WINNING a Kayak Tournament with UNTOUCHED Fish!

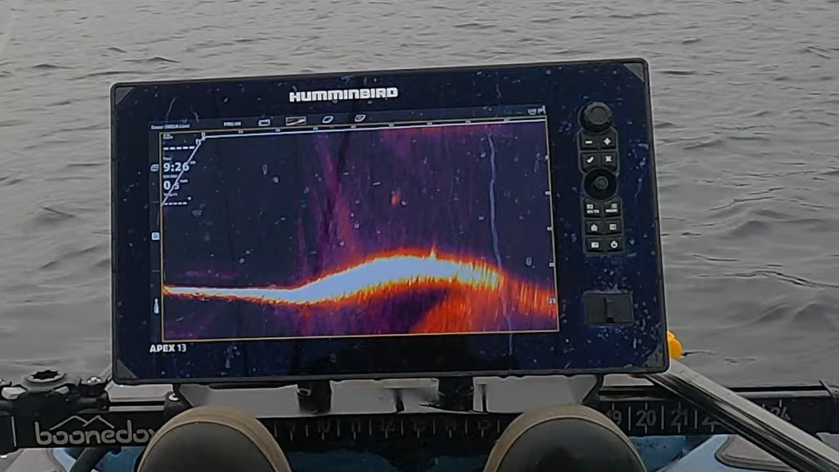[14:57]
And so it was a lot of trying to throw different presentations and actions at them to get them to bite.
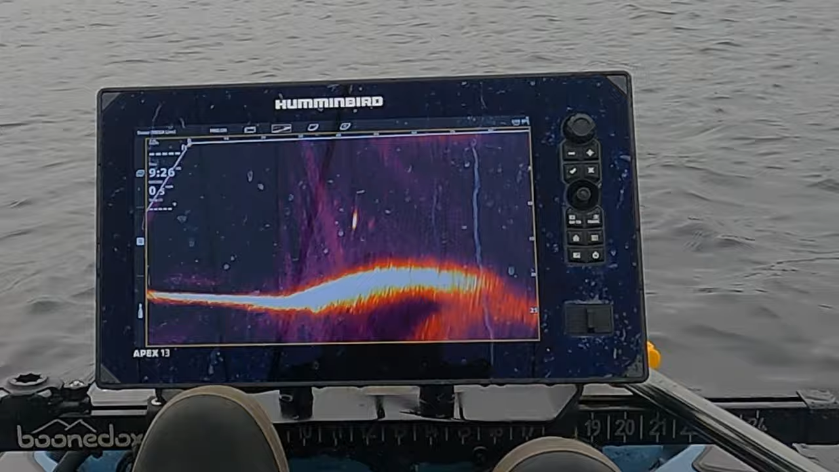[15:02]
And here you'll see I downsize to try to get a bite.